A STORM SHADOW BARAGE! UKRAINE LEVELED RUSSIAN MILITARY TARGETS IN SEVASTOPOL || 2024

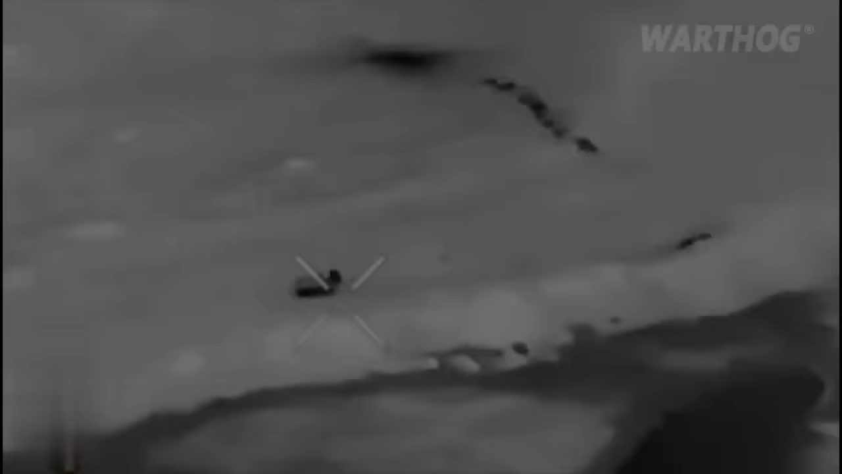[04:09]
modern Russian Proriv breakthrough tank in the Bakhmut direction.
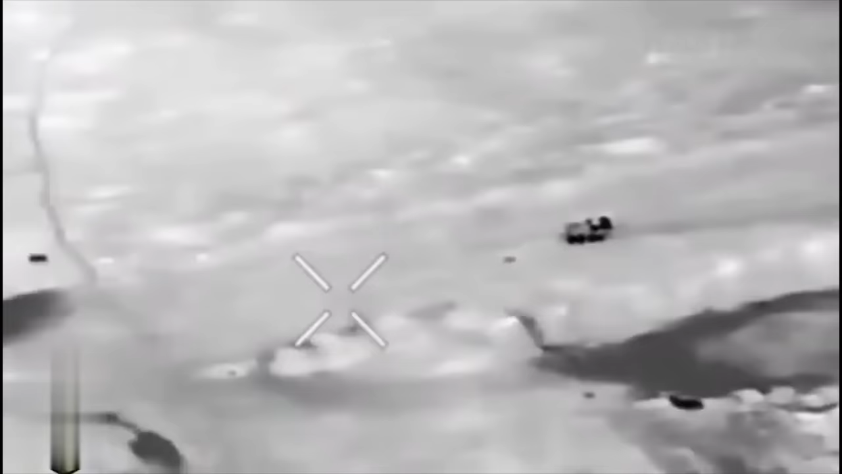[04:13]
With the help of Shock Octo hexacopters,
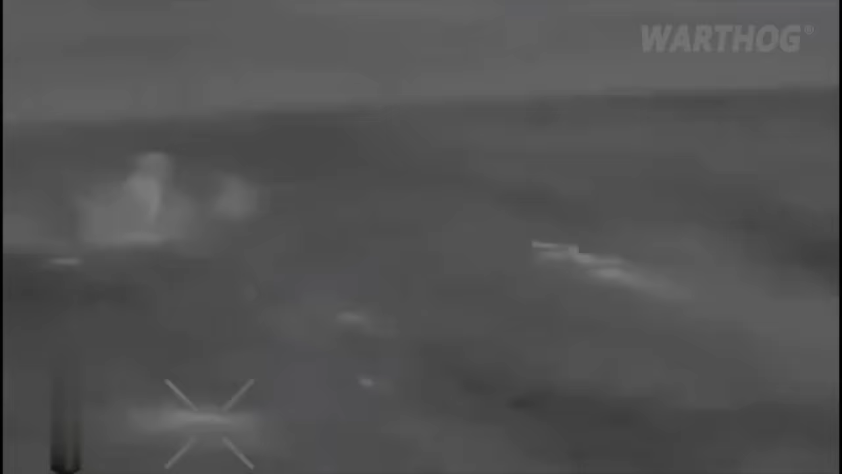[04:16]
the unit repelled a mechanized enemy attack.
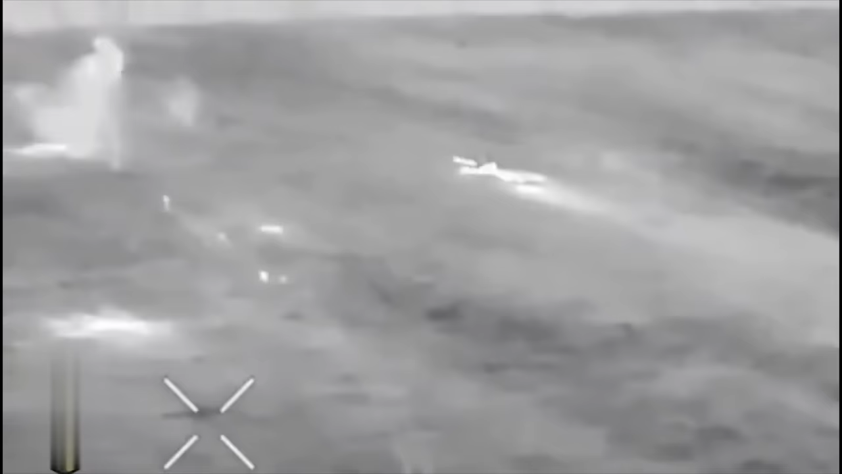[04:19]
In addition to Proriv,
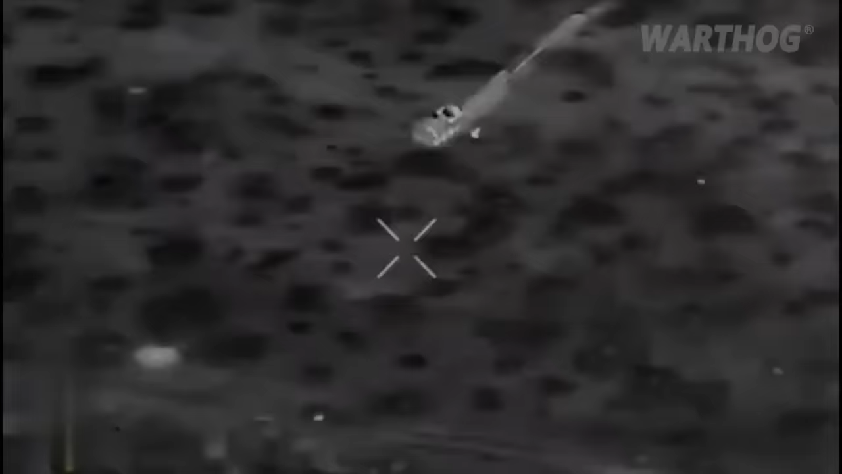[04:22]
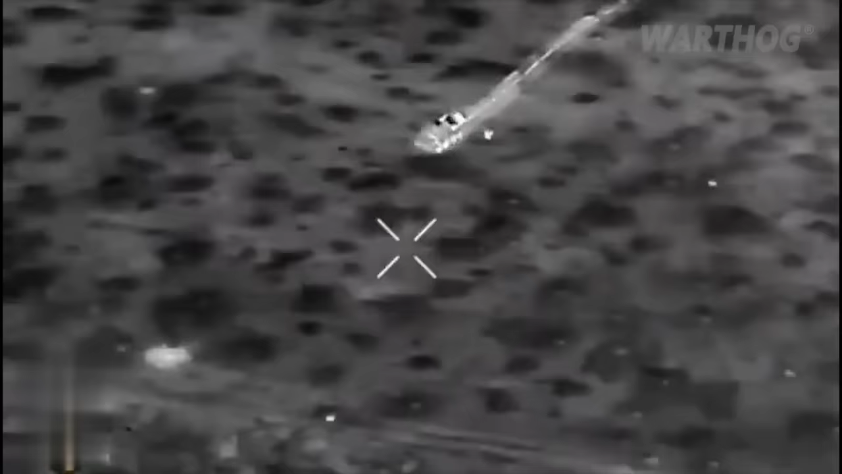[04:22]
a total of about 10 pieces of equipment were burned at work, most of them BTR-82A.